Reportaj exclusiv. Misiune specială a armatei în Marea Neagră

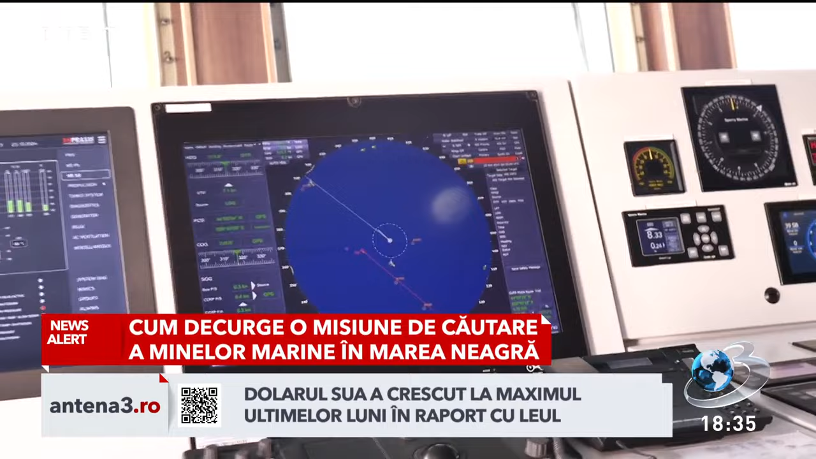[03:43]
Aceste bruiaje nu se manifestă foarte, dar pur și simplu îți dispare poziția de pe GPS,
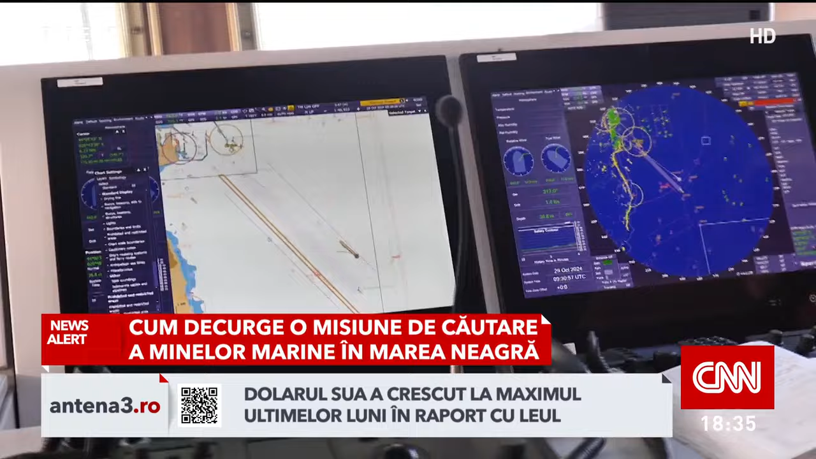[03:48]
nu îți mai indică GPS-ul în poziția actuală sau, dacă nu, îți indică o poziție greșită.